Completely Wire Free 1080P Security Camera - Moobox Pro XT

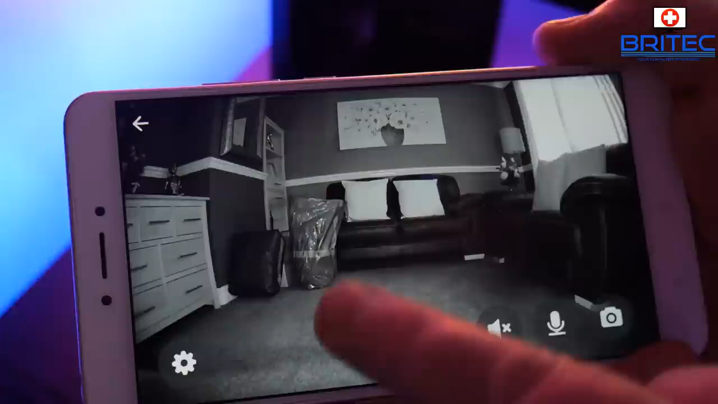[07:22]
nighttime vision i've drawn the curtains it's it's still daylight outside but you can see it's very dark in that room what i